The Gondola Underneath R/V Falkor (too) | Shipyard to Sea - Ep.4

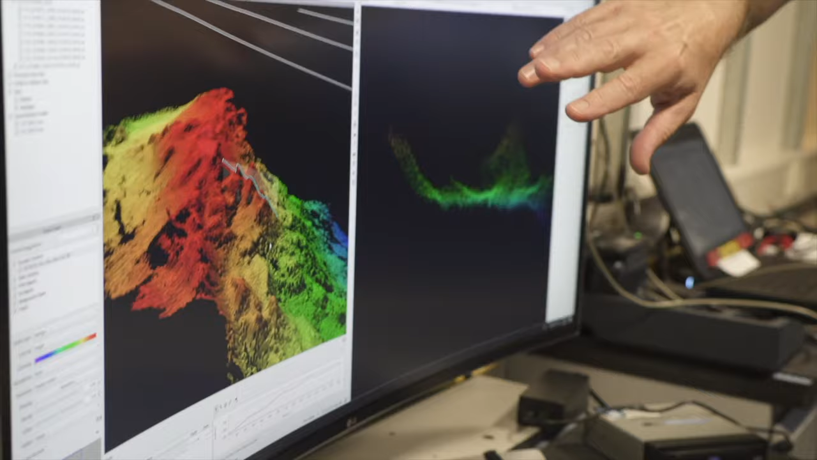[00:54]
So the gondola that we have that's been installed has
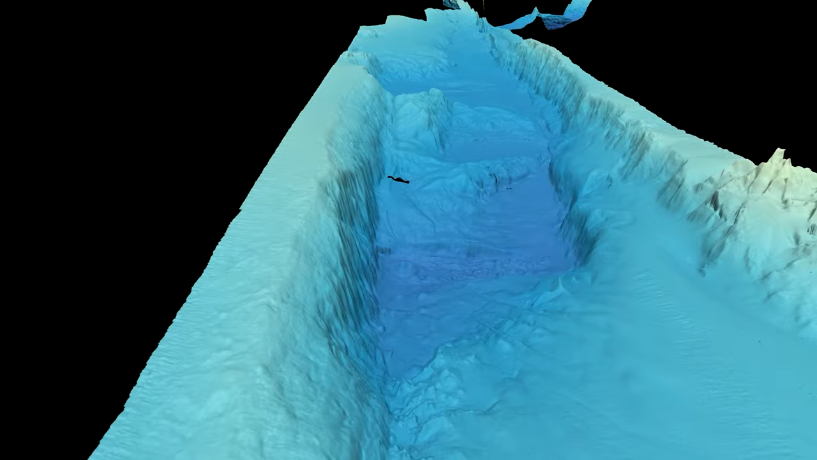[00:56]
got the latest range of sonars and technology on it.
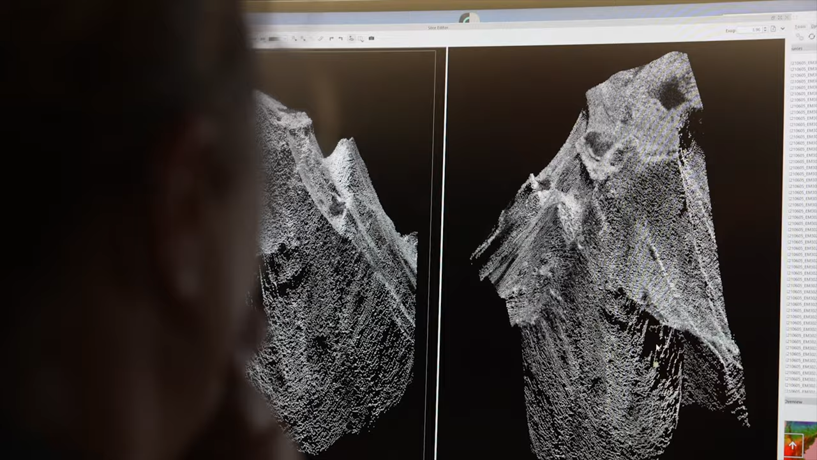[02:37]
and with them you can create a 3D image of what the seabed looks like,
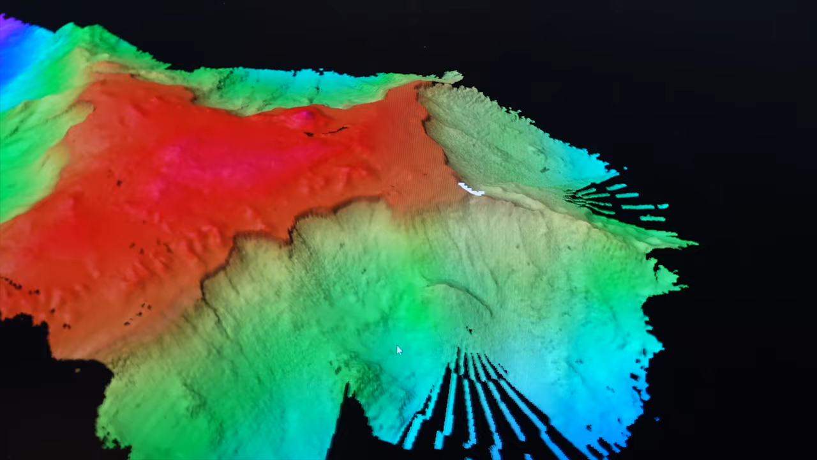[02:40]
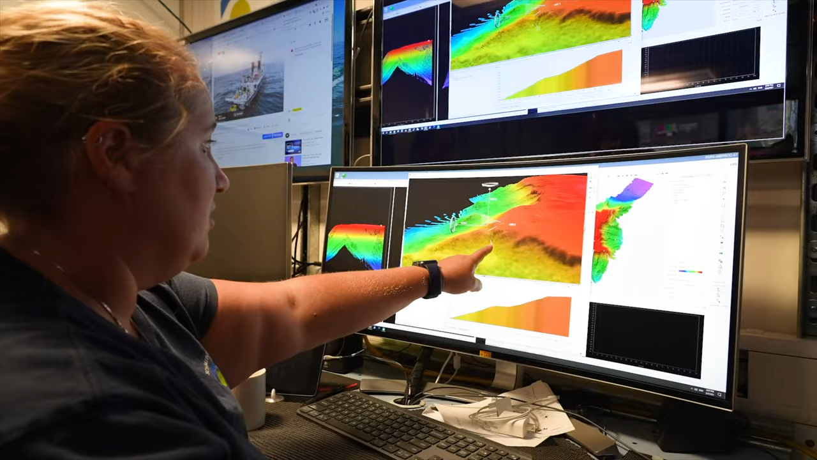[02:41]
some that look in the water column and go into the sediment,
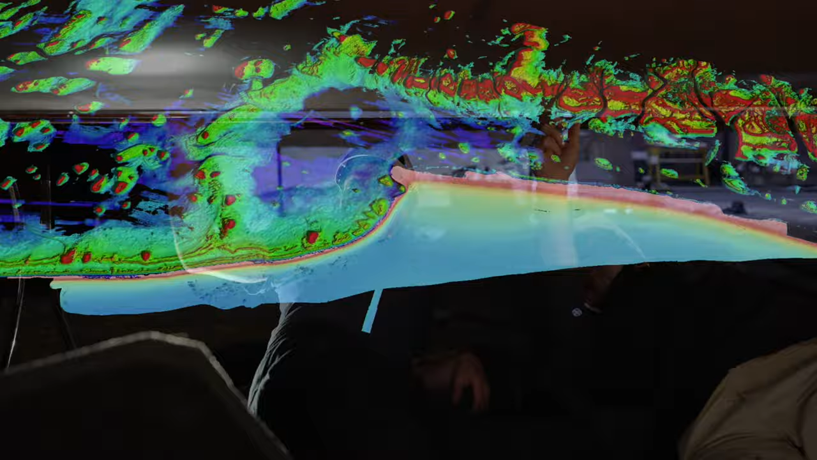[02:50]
But we also have lots of empty spaces, spare spaces designed for more and different echo sounder systems,